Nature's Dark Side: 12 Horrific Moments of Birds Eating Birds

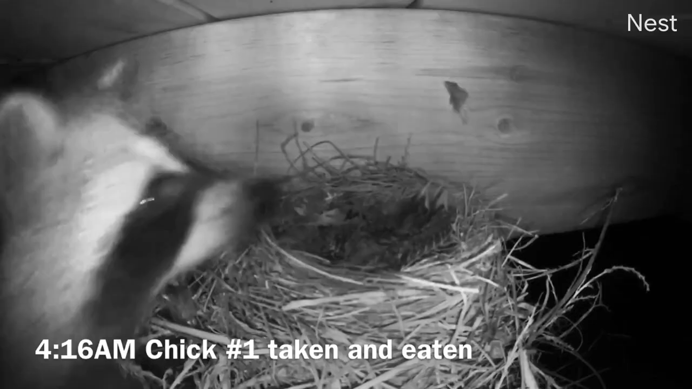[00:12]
In this thought-provoking video, we delve deep into the complexities of nature, shedding light on the harsh realities and awe-inspiring struggles faced by the wildlife.
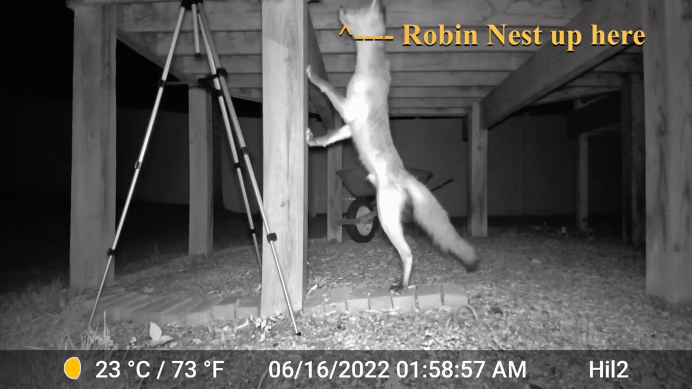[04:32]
But did she know, as darkness descends, a fox makes its way stealthy towards the deck.
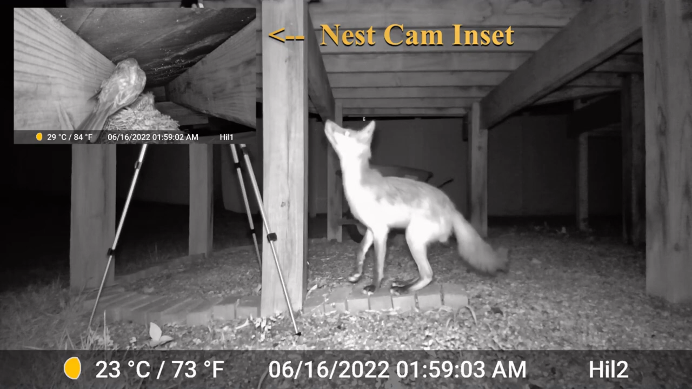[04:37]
Enticed by the scent of defenseless prey, the fox attacks under cover of darkness, pouncing on the infant robins in a fast and devastating attack. The cameras filmed the terrible images. The fox claimed its prey, a reminder of the brutal truth of the natural world.
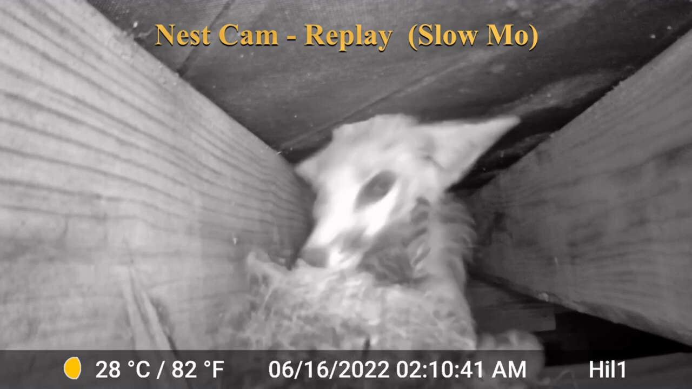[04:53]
The fox feeds on the baby robins, feeding itself and ensuring its survival.
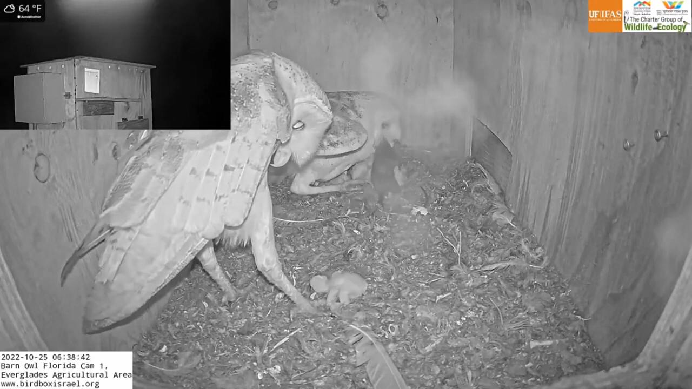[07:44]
In an unfortunate turn of events, the male barn owl steps on the wounded fledgling, aggravation its condition. Unaware of the nesting face, the mother barn owl continues to feed the other siblings for approximately one hour,